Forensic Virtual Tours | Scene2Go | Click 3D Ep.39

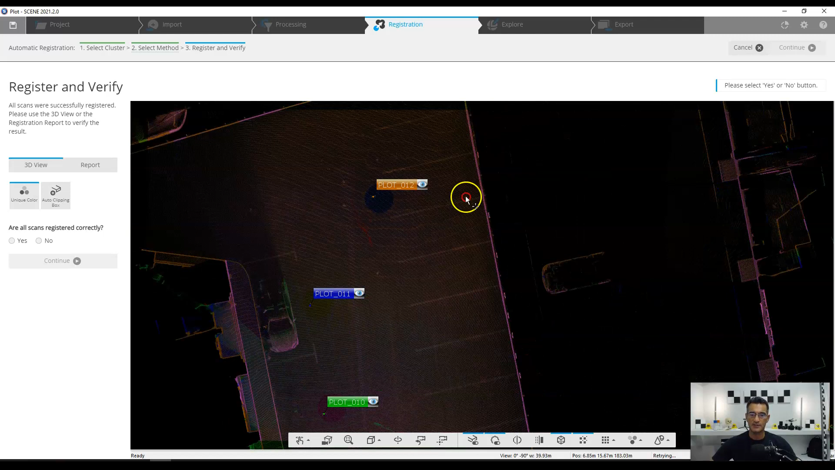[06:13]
And if I look at like corners and things like that, you can see it looks really, really crisp here. That looks good. So I think visually, you know, just from looking at this, it looks quite good. That doesn't look like there's any issues here.
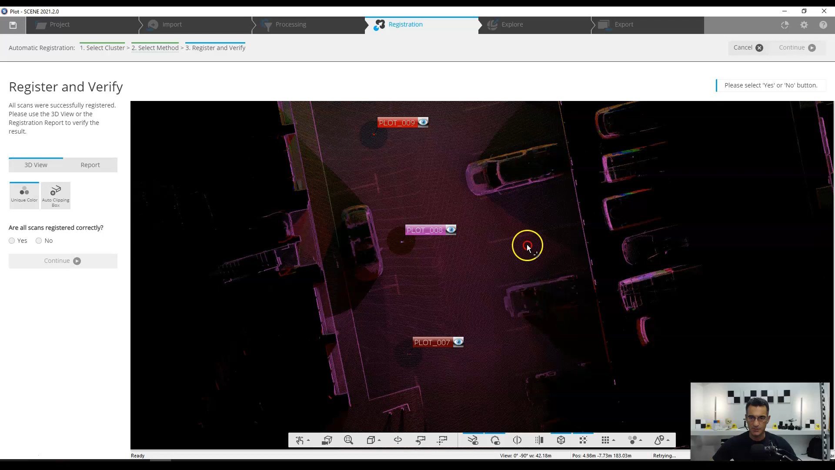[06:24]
So that's one thing you should always do visually. And I, you know, this was a more serious project, I would actually look at this in greater detail. But just remember to visually inspect the scans.
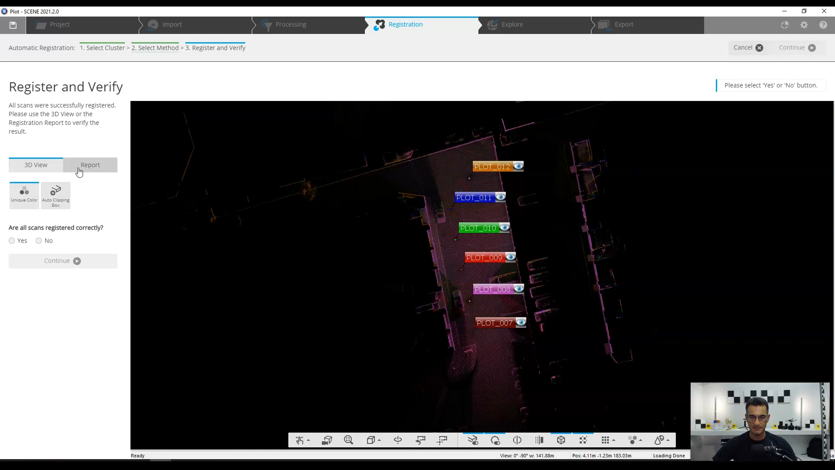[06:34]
And the second thing is look at your report. Now here, it shows 2.3 millimeters and 5.3 for the maximum.
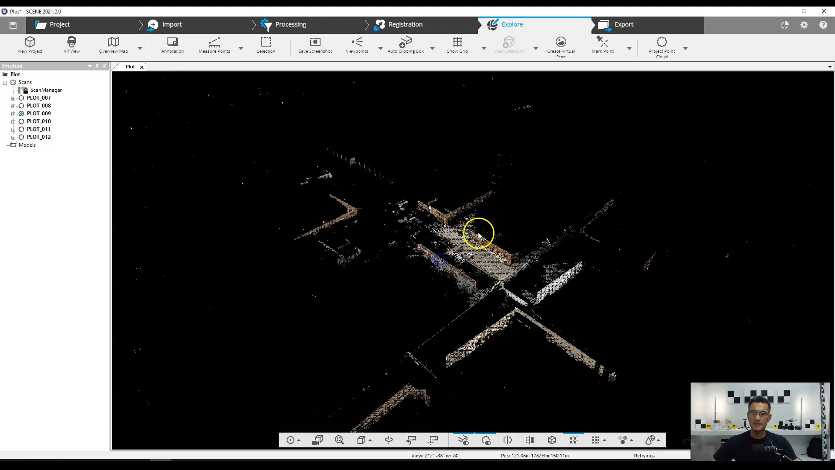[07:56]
And normally what happens when you go in here, the 3D project will just pop open here.
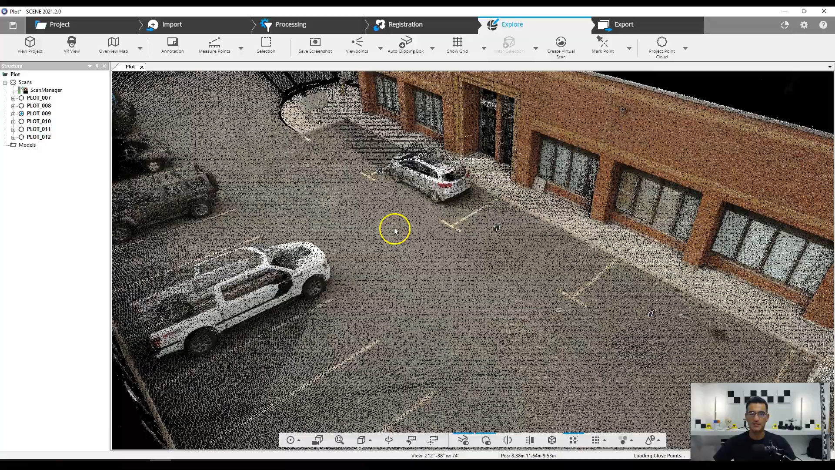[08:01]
So you can see this is all the data that I've been collecting here.
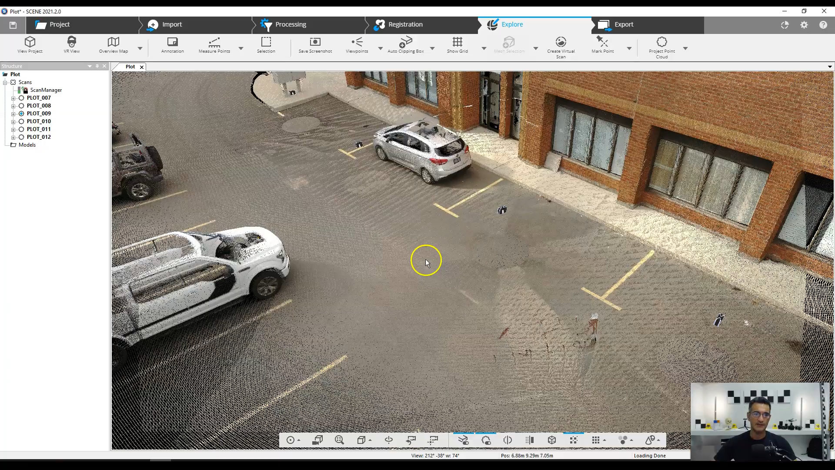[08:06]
Obviously some cars have driven by or whatever, but no big deal. And I can see I've got my scans here. 1, 2, 3, 4, 5, and so forth.
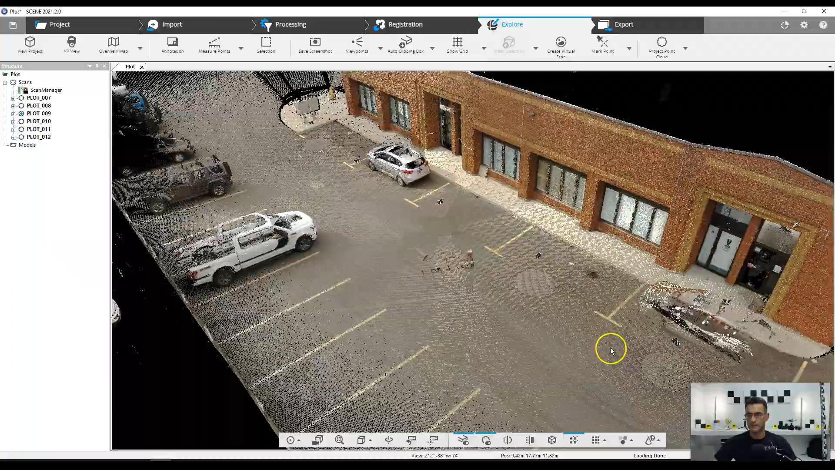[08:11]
So that looks okay, but I'm not really interested in the 3D data right now.
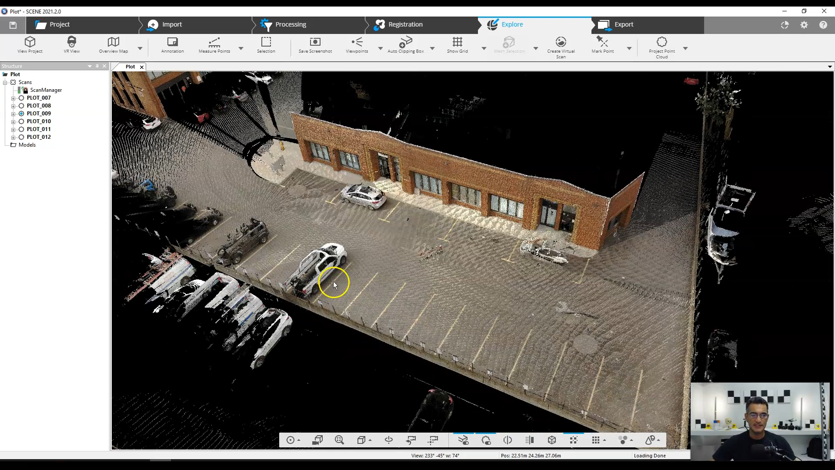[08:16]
What I am interested in is appending the photographs to the points, let's say.
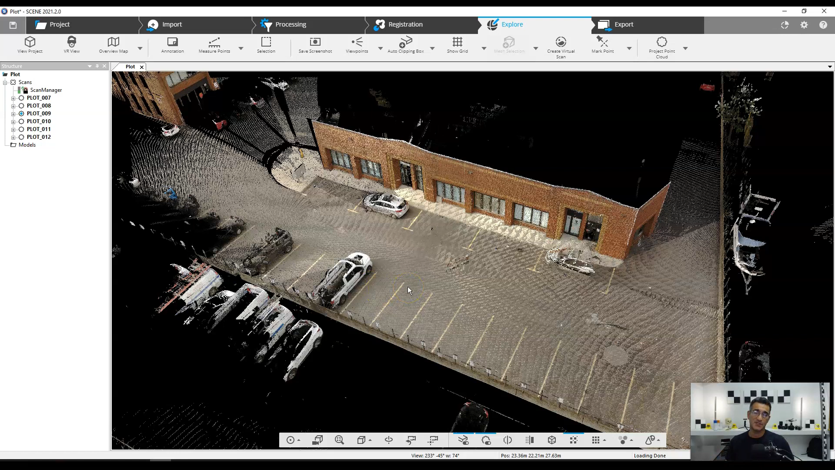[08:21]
And I'm going to do that in what's called the planar view. And that's where you can sort of unwrap the view from each of these individual scans. So the first thing I'm going to do here is I am going to look at my photos. Let me bring those up here and I'll show them to you here. But basically, here you go. I've got like a number of photos that I can add.
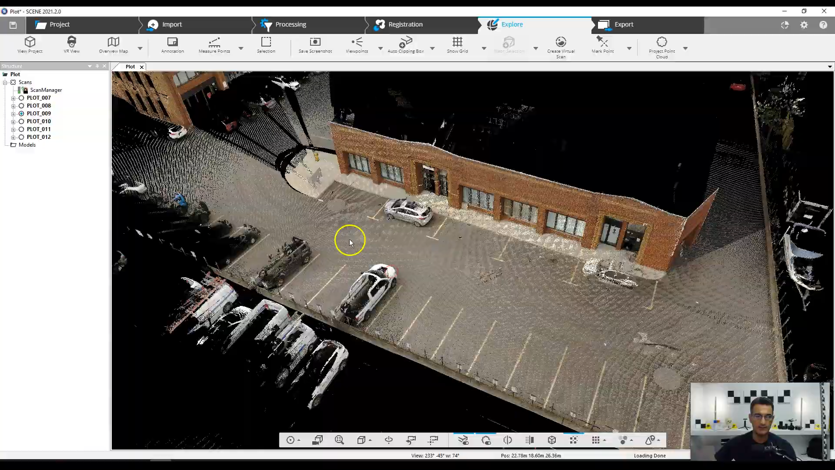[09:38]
And if I look, I have a scan position right over here.
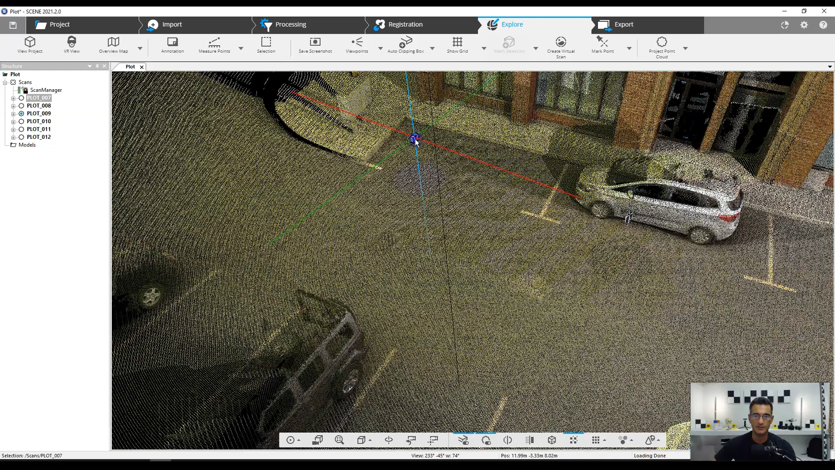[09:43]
So what I'm going to do is I'm just going to right click and I'm going to go open the planar view.
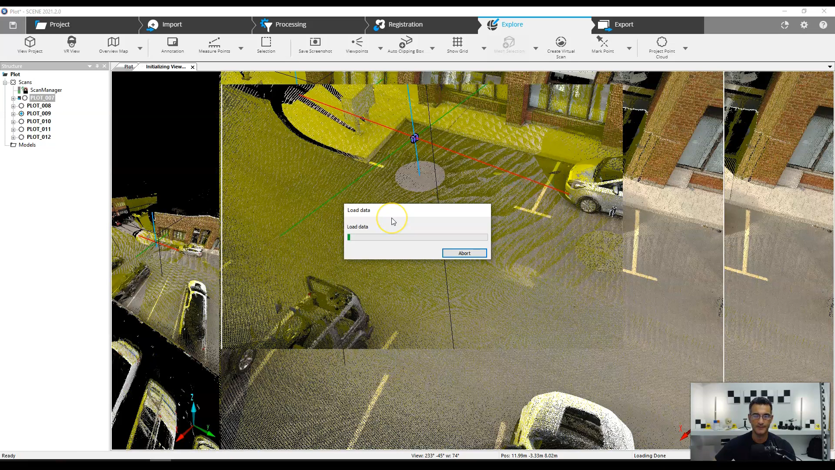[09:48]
And so when I open that, I should be able to see the sewer right there.
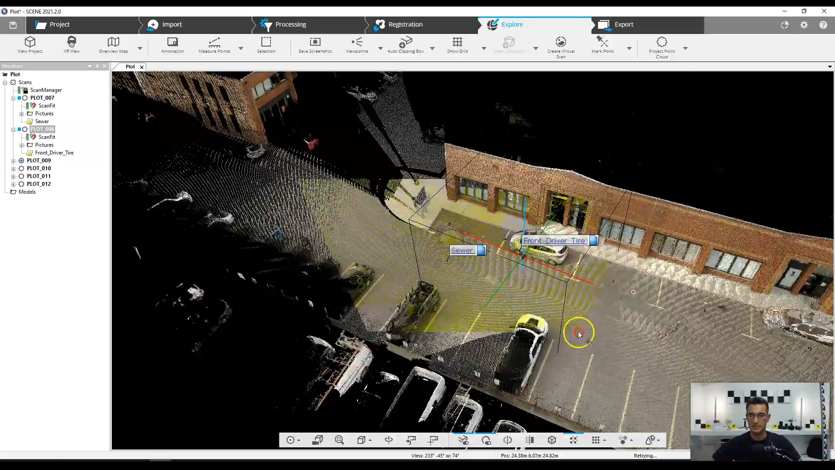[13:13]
And in the scan data, that sign looks to be, it's not this one, it's this one right here.
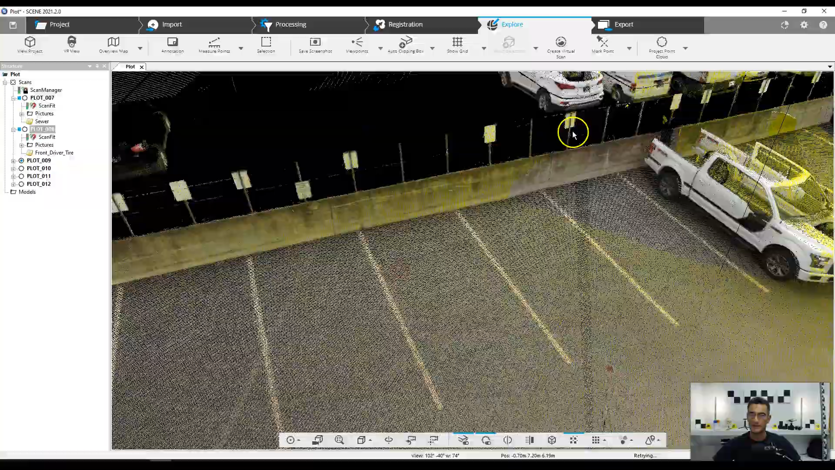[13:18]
So if I get close to this one, yeah, there's the line and that's the sign there.
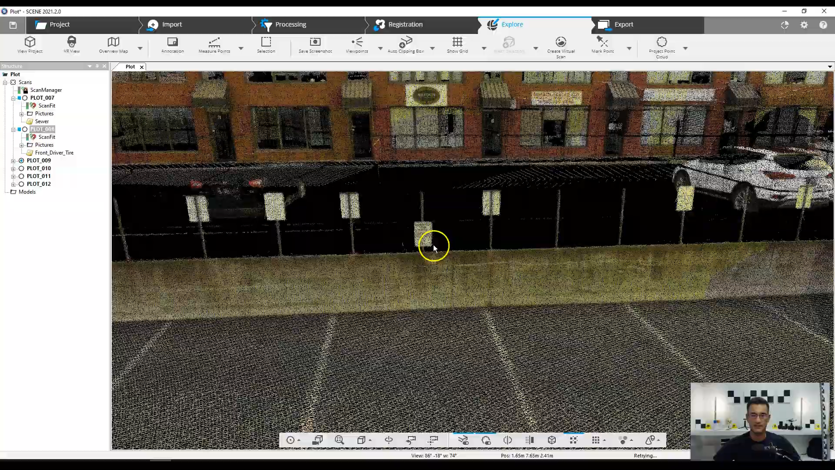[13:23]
So what I'm going to do is look at the closest scan. So if I look right across from that, there's a scan right here. That's number 10.
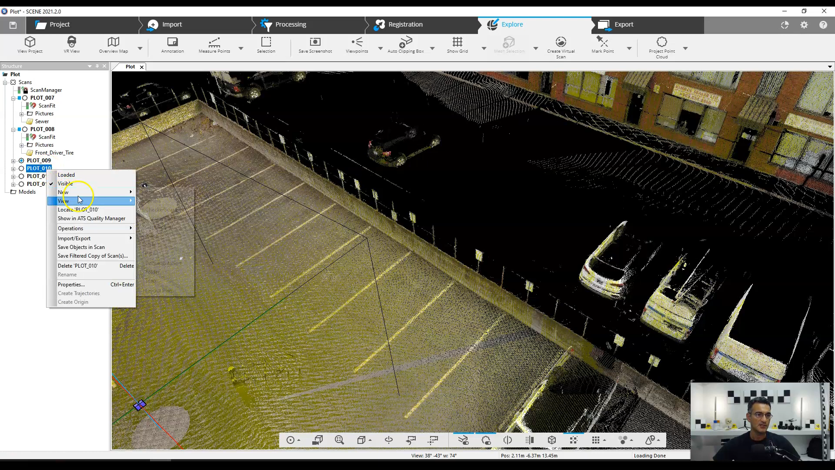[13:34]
So let's look at this in the planar view and see what that gives us. But this one looks like it's a little farther away, but that's okay.